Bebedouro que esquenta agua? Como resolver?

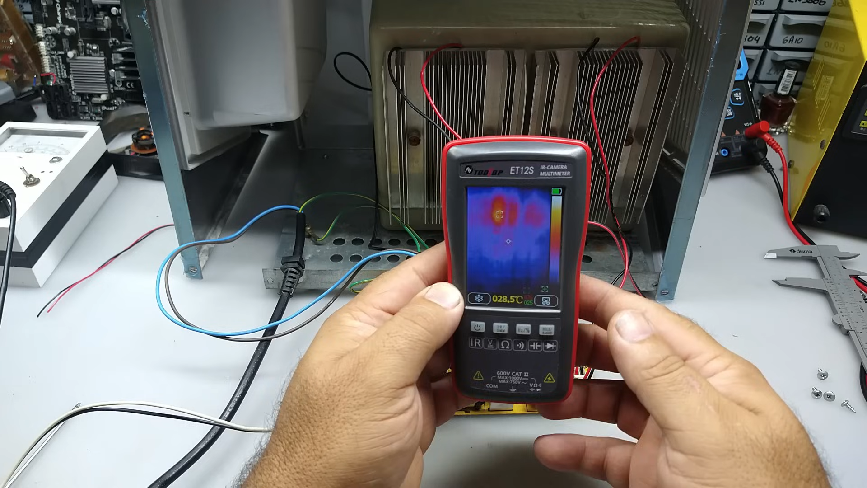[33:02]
Então a gente tem aqui, ó, deixa eu me afastar um pouco, aqui os dissipadores, eu acho.
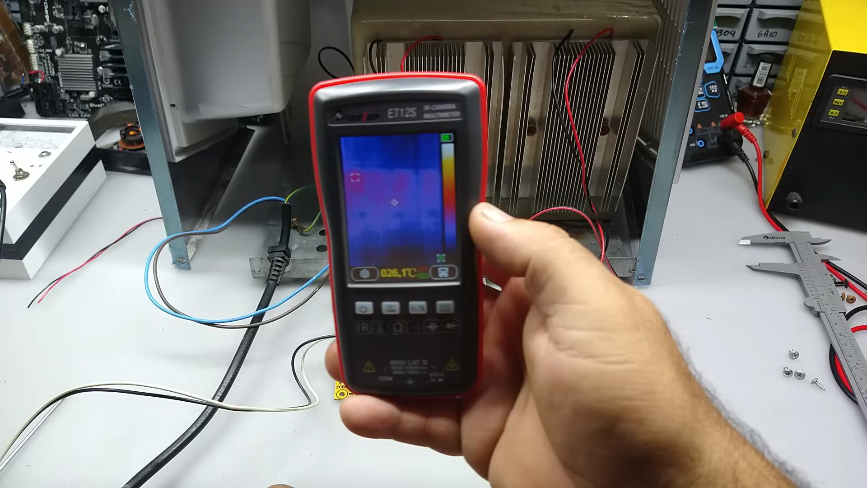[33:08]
Vamos ver se é isso mesmo, vou colocar o dedo aqui na frente. É, ó.
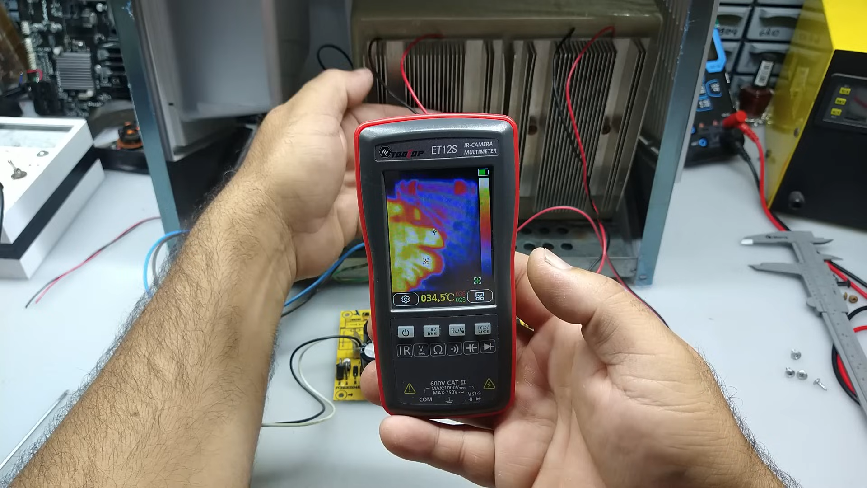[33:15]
Aqui nós temos um dissipador e aqui o outro dissipador, ó. São os dois.
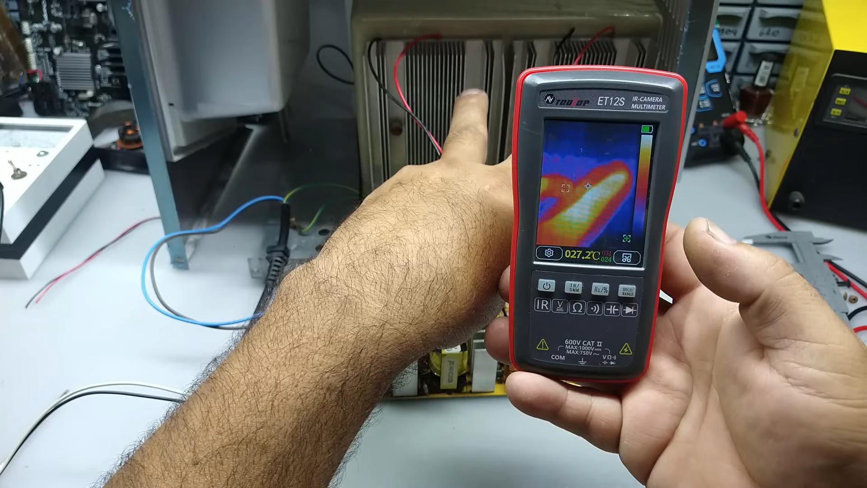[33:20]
On screen: spot 27.2°C
Os dois dissipadores aqui, certo?
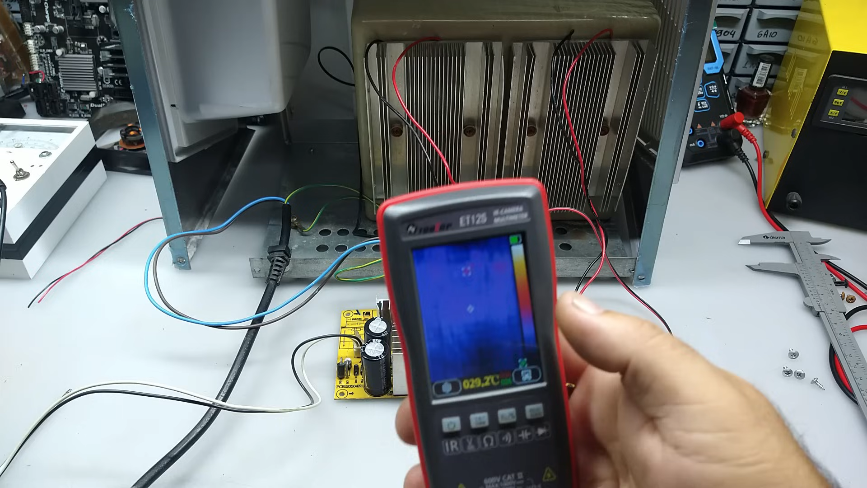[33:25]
On screen: spot 29.2°C
A fonte já está conectada, a fonte está toda fria. Pode ver que não, nada aparece aí, né? Agora eu vou ligar essa adega na tomada. Vamos ver o que é que vai acontecer. Vou ligar aqui.
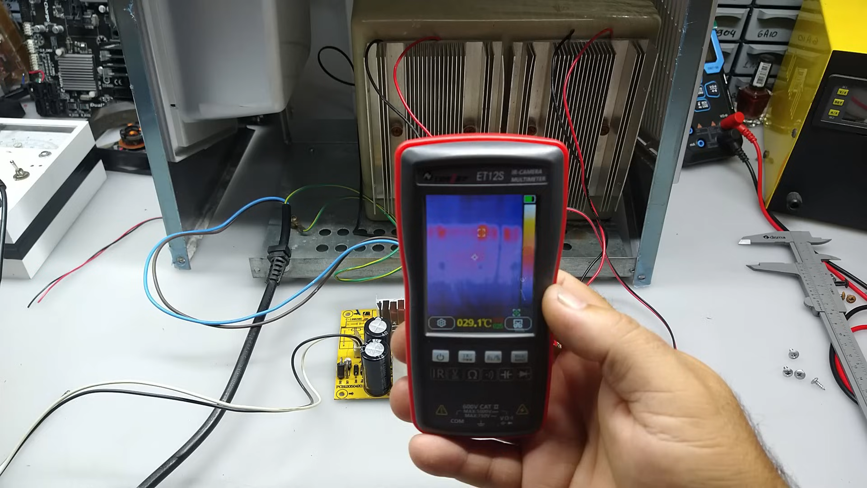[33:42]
Pronto, já está energizada. Agora nós vamos prestar atenção no aquecimento.
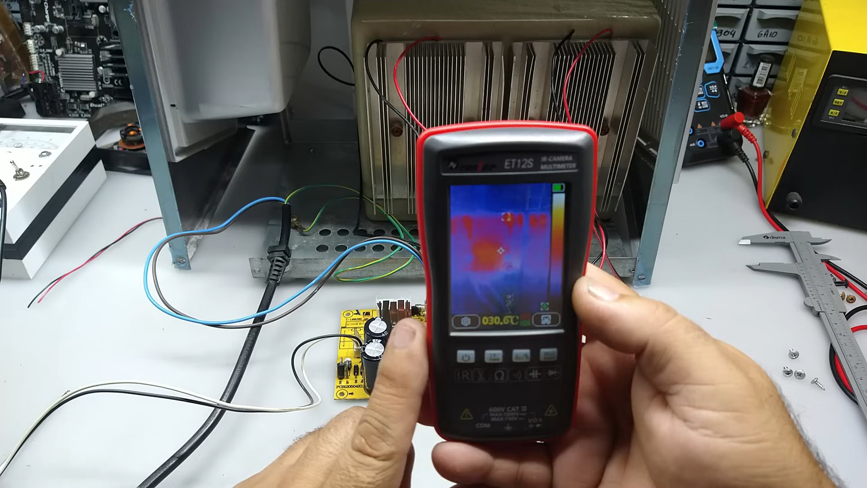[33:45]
On screen: spot 30.6°C
Olha que interessante, ó. Olha lá.
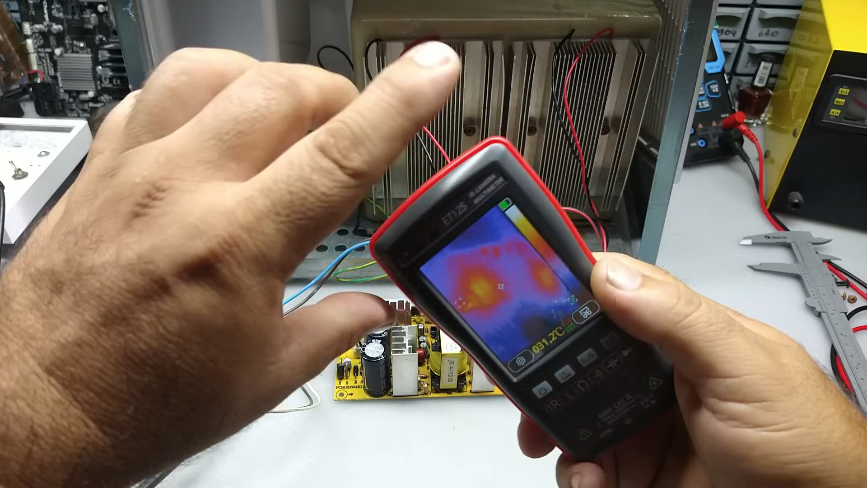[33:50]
Vou virar assim para ficar mais fácil, né? Olha lá, ó. Tá vendo aí? Já estão aquecendo, ó, as pastilhas.
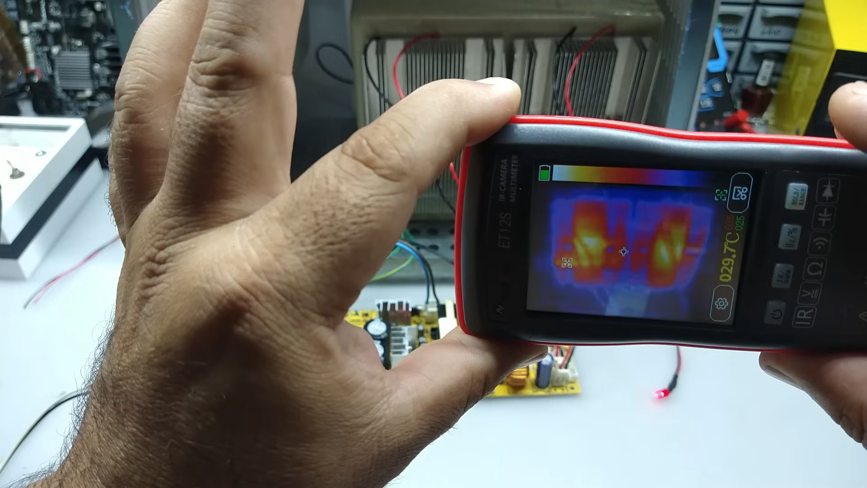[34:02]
Olha como aquece muito rápido. A temperatura lá já está em 33 e está subindo. Ó. 33, 34. E a outra da mesma forma, ó. Olha lá, 35, 36. Tá vendo que legal?
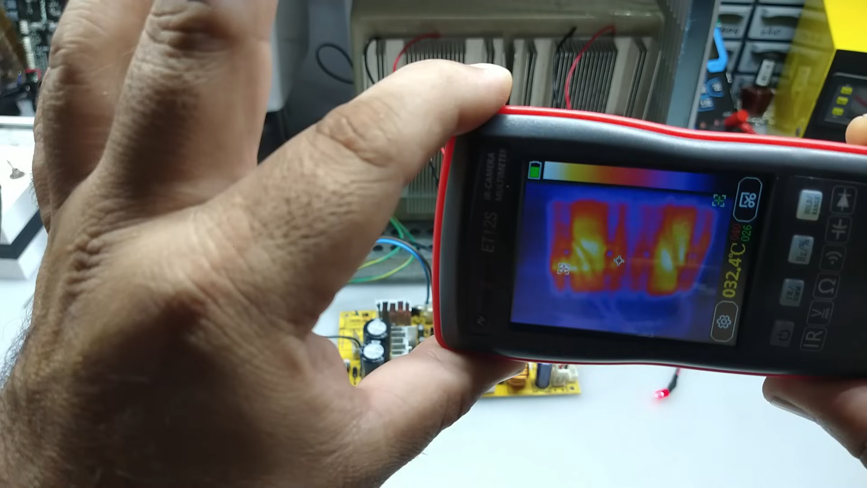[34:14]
On screen: spot 32.4°C
Vamos ver na placa da fonte também, ó.
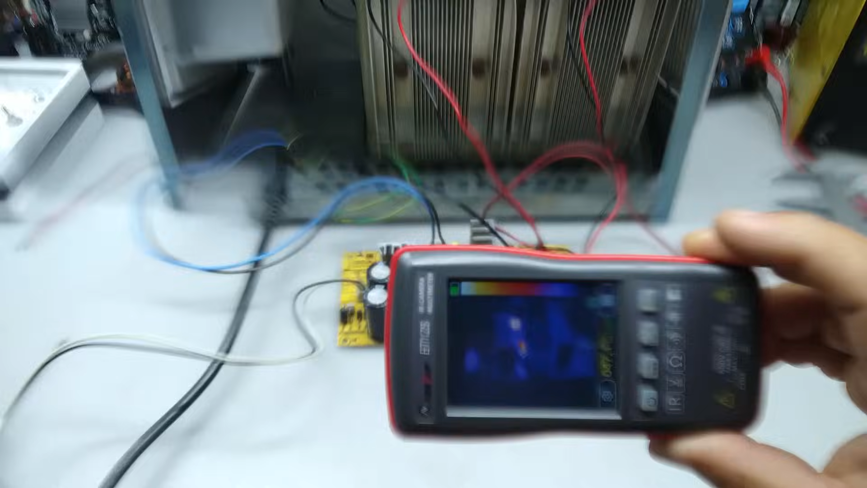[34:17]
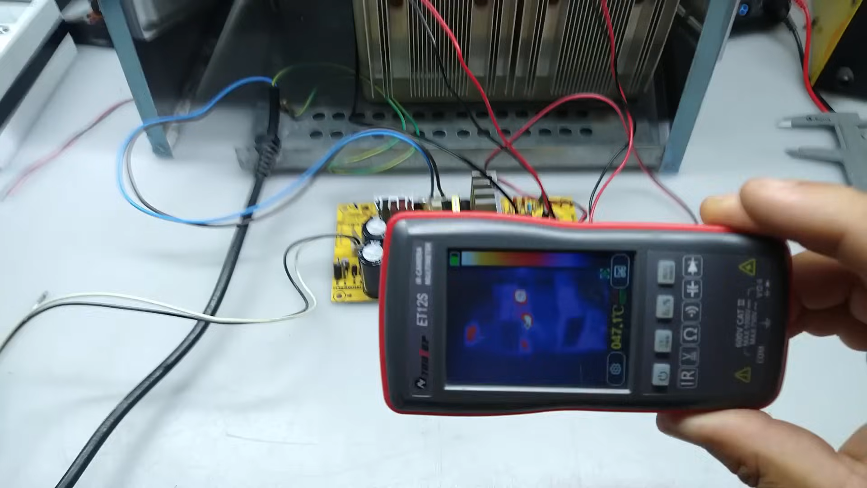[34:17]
On screen: spot 047.1°C
Na placa da fonte também a gente já tem já alguns componentes que trabalham com alta temperatura.
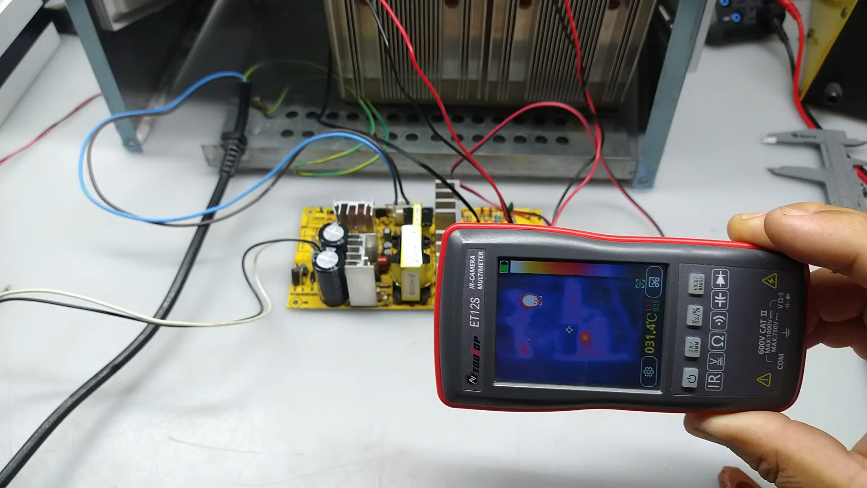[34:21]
Tá vendo? A gente consegue verificar, ó. Olha lá que interessante.
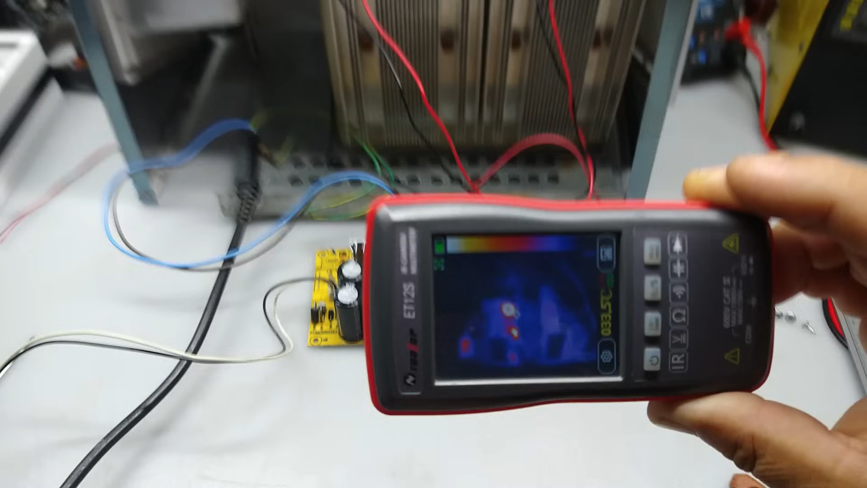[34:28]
Vamos voltar lá pras pastilhas. Olha a temperatura que elas já estão. Tá vendo que elas aquecem por igual.
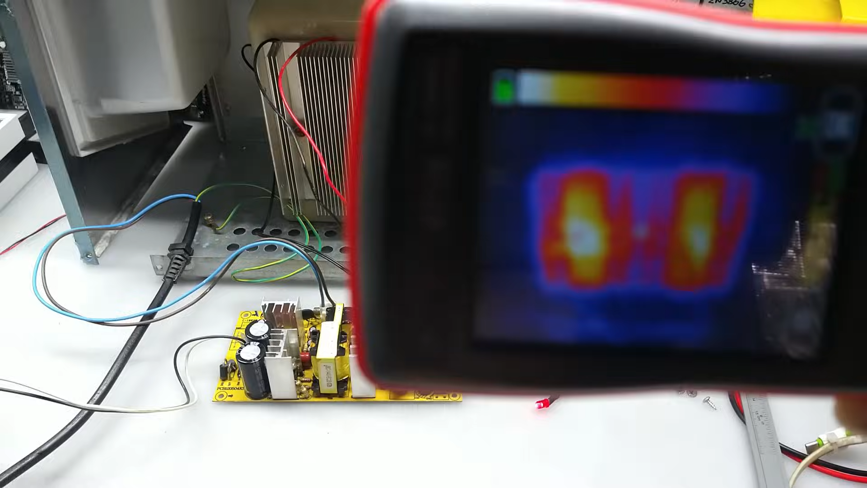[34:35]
Tá vendo? Isso que é legal.
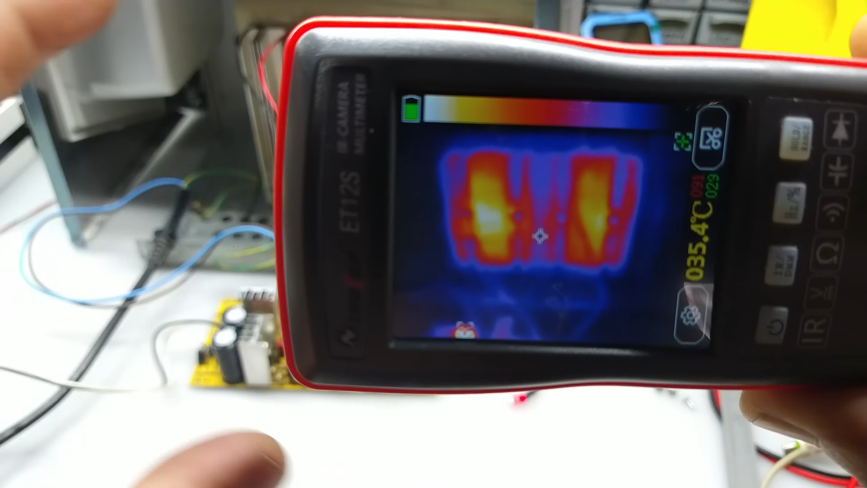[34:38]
Vamos ver aqui. Elas já estão já bem quente, viu?
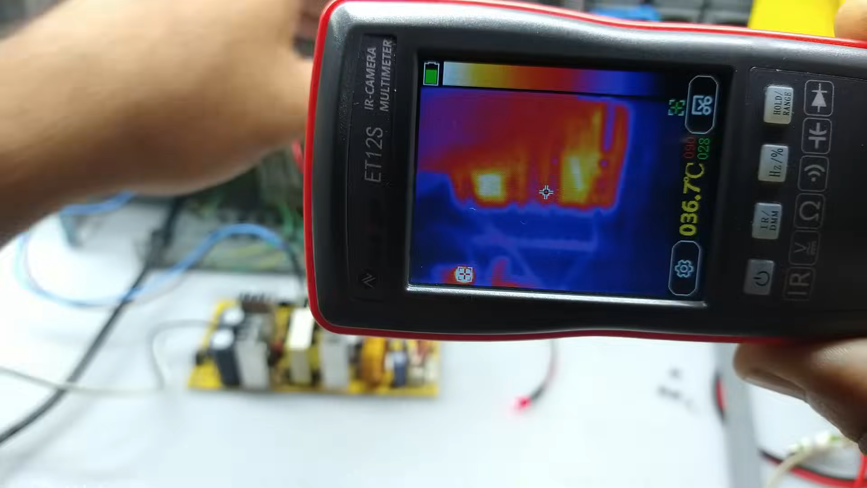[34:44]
Vamos ver aqui a temperatura que já está. Olha lá, 45. Agora já seria bom desligar, né?